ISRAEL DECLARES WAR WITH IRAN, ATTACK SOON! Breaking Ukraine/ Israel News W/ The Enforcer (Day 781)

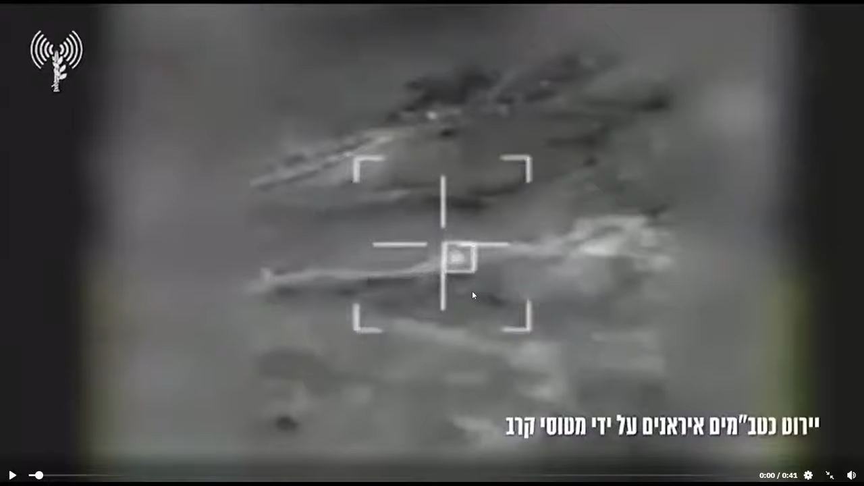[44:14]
in shooting down these Shahed drones as they're entering Israeli and Jordanian airspace. Here's the footage. We can see one of the drones down. We can see them going for the next one.
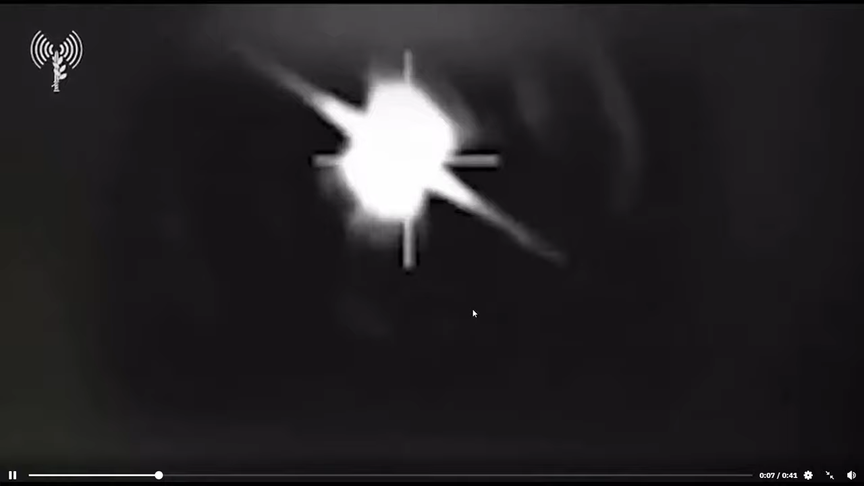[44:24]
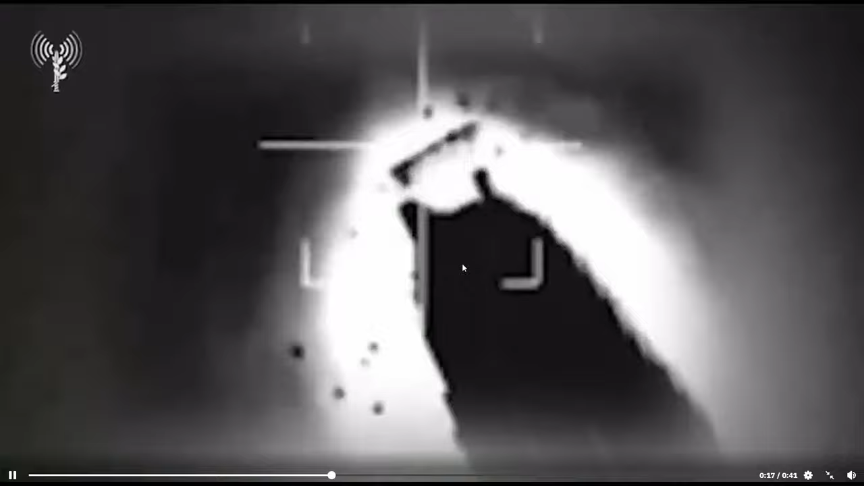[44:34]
We also see one drone right there getting smacked by a missile and obliterated. Very impressive hits. Also impressive to think that they coordinated these fighter jet attacks on these missiles and drones,
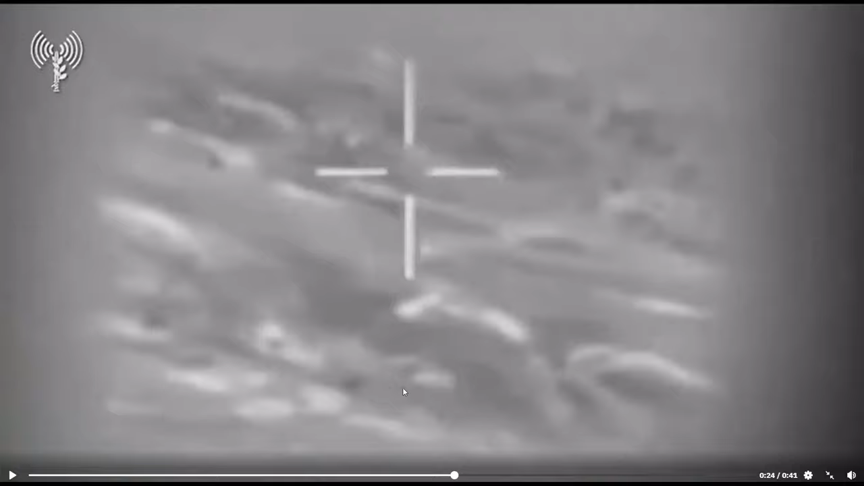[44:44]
not just with themselves, but also with the U.S. and also the U.K. as well, and even sometimes the Jordanian fighter jets as well.
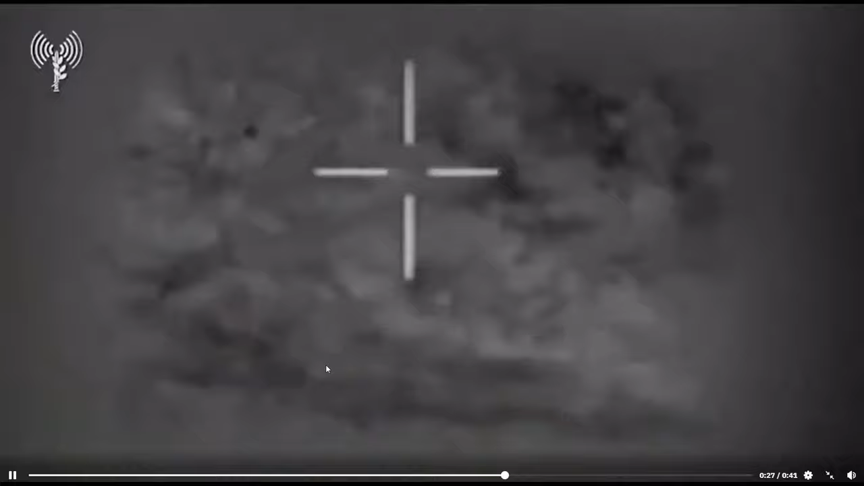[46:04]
of a nation from an air attack in modern times that has been seen. But we see the Shahed 136 right here. We see it's about to get obliterated. Right there. We see it turning into chunky bits. And we can also see another one right here.
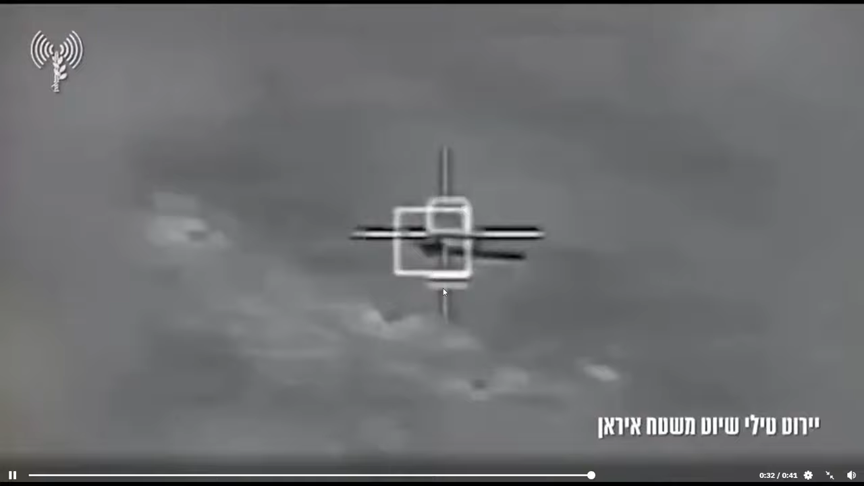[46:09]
That actually is an Iranian cruise missile.
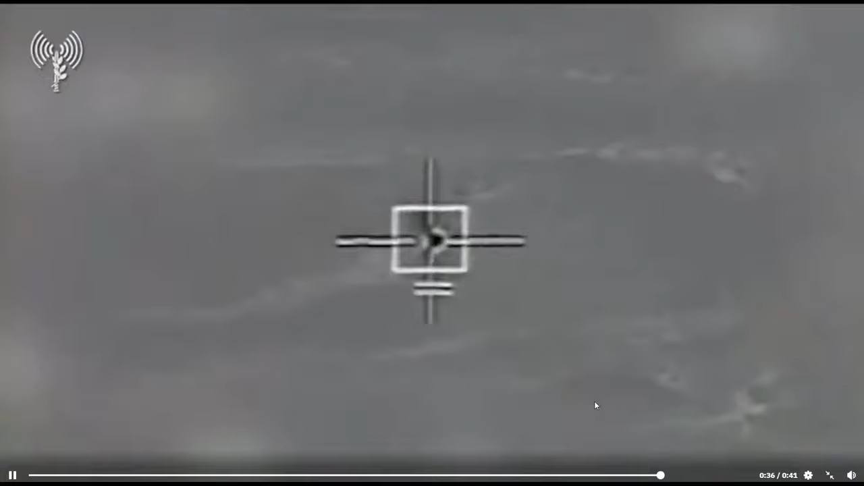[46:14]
But it looks like it just got obliterated so quickly the camera didn't even catch on. We still see another one getting hit.
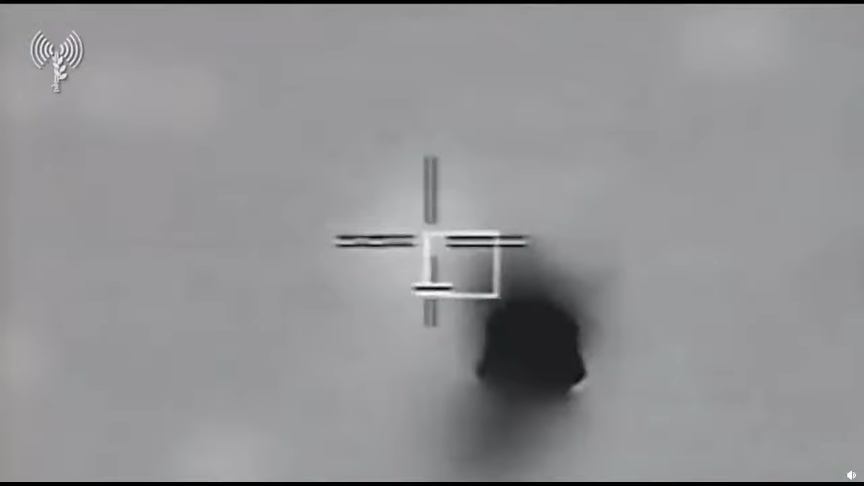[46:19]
You can also see another cruise missile that was being targeted at the end of the clip, but the clip ends, but we all know how it ends.
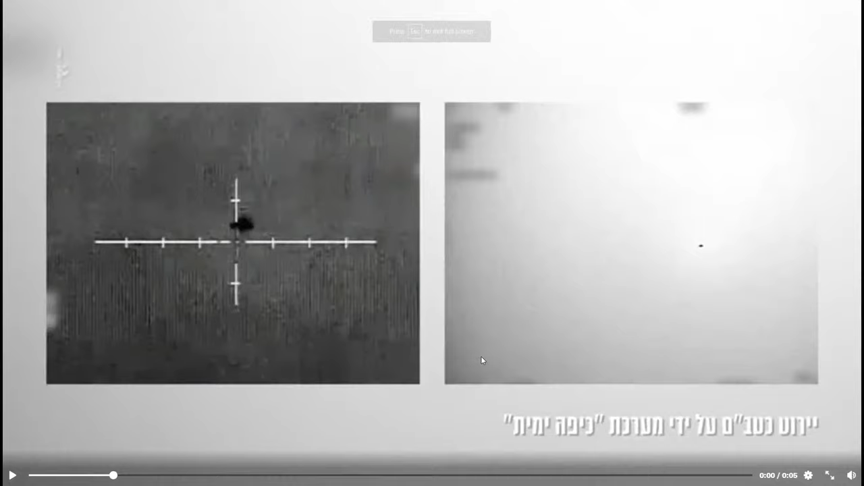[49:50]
It's a very small one, but there is one of the incoming Iranian targets getting hit and blown away very successfully.